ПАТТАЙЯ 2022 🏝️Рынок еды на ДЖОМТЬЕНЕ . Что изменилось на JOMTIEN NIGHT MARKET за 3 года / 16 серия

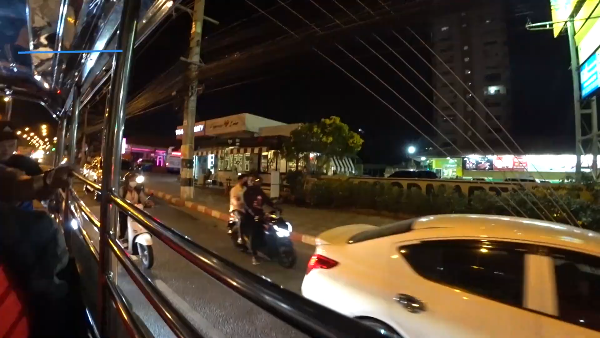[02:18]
Кстати, сейчас проезжаем мимо автобусной станции.
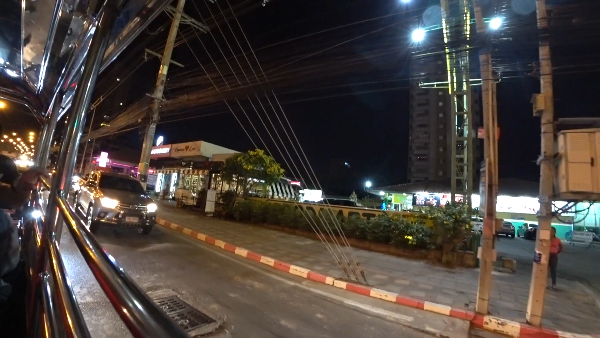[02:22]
Отсюда отправляются автобусы за 140 или 170 бат, я уже точно не помню, до аэропорта. Вот. Мы на нем ездили в прошлый раз.